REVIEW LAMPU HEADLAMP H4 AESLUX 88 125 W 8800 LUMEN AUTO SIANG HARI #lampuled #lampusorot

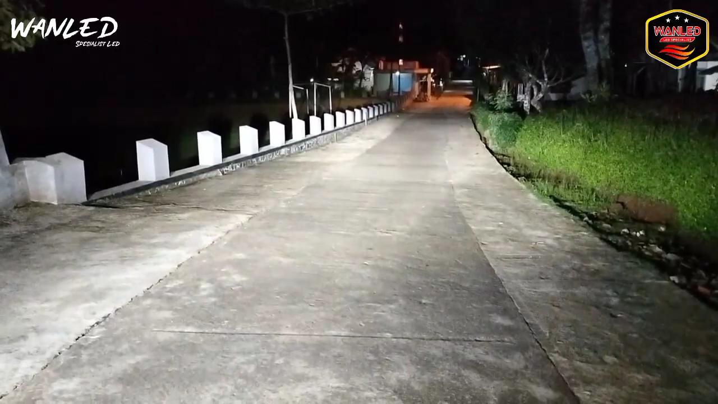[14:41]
High beam. Tuh. Jangkauan. High beamnya juga jauh banget. Terus. Untuk tekstur cahayanya juga ini. Lembut banget tuh. Sob.
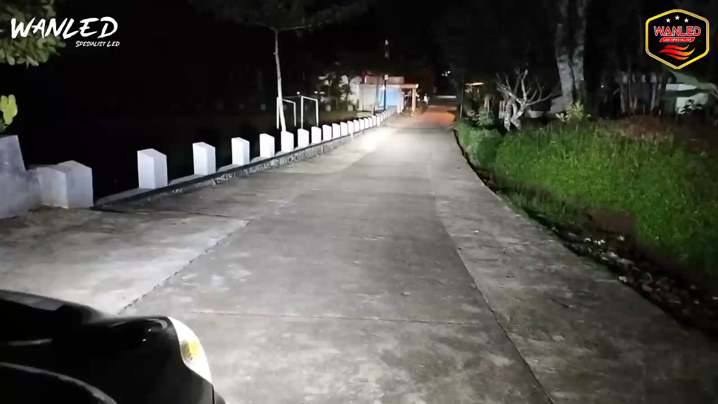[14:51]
Gak bikin si low. Tapi cahayanya padat. Matikan. Nah ini kan gelap. Nyalakan lagi. Tuh. Jarak dekat. Jauh. Nah ini dekat. Jauh. Tuh. Jauh sampai sini ya. Coba dekat. Nah sampai sini. Jadi ini untuk hasil cahayanya. ASLOOK 88. Soket H4. Untuk yang mau order silahkan di chat aja. Keperluannya soket apa.